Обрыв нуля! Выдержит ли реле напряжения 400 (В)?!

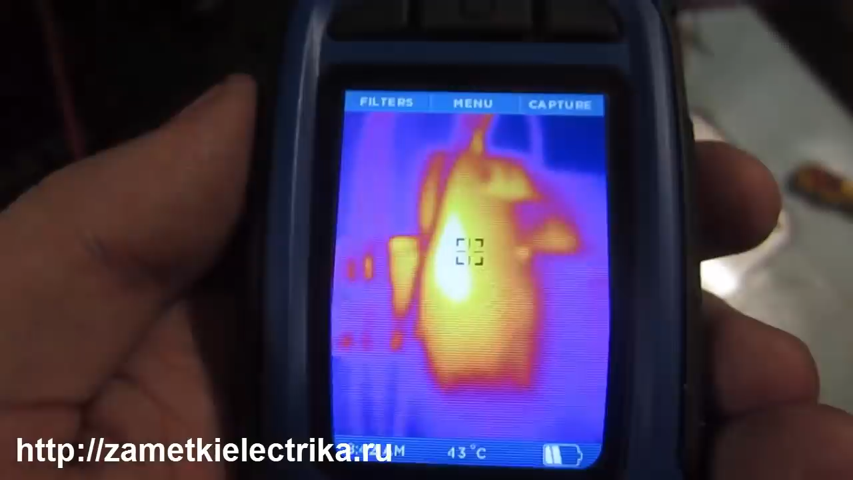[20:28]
On screen: spot 43°C
В общей сложности прошло уже более 10 минут.
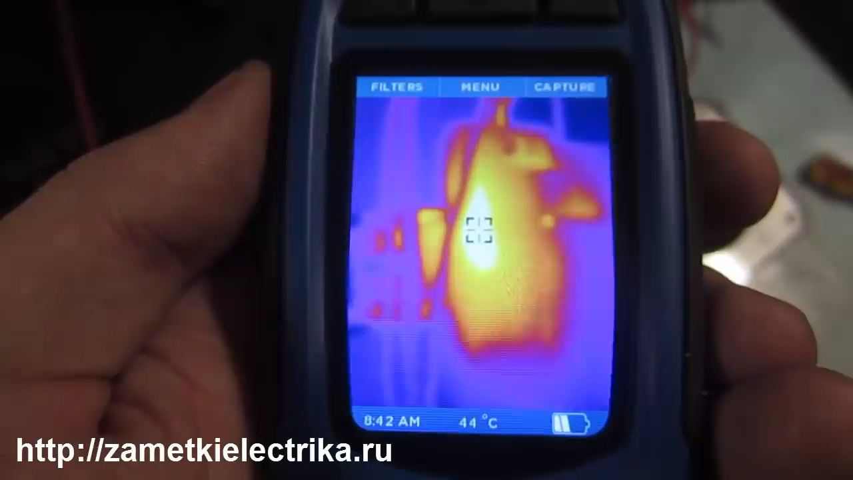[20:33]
On screen: spot 44°C
Температура нагрева уже составляет 44-45 градусов.
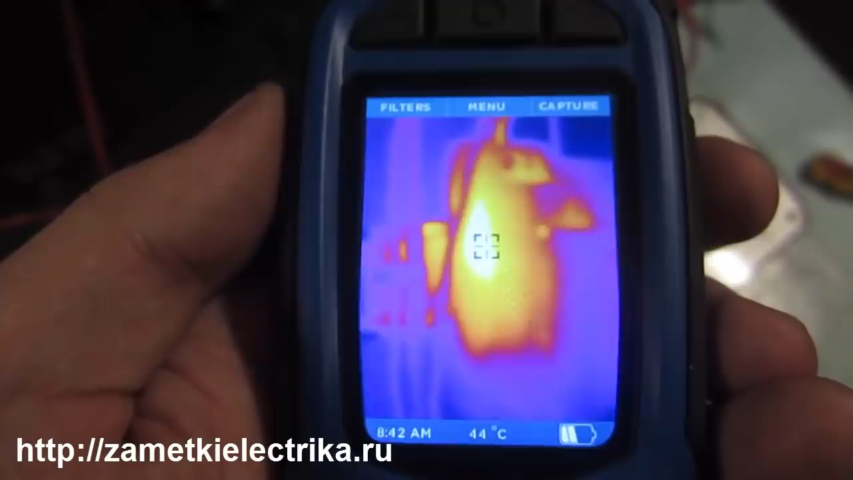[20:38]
Видите, в этой точке. Прошло уже 30 минут, полчаса.
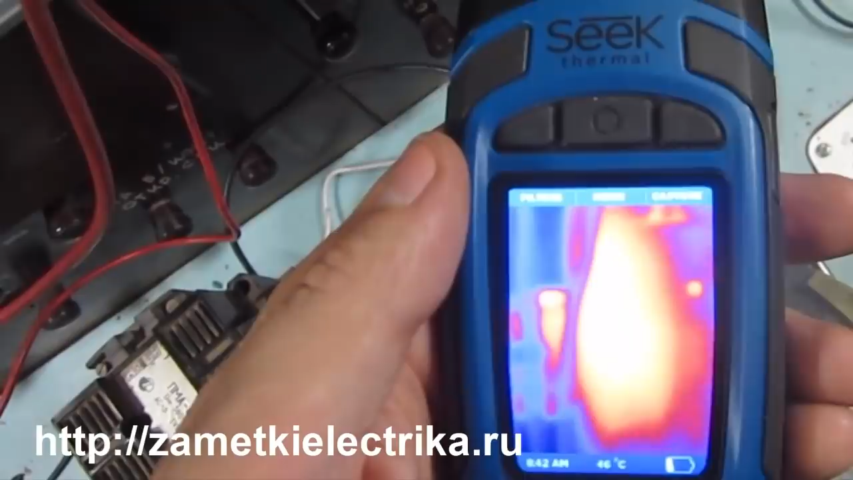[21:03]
По температуре у нас 47-48 градусов. Так, ну, в принципе, что? Достаточно, наверное?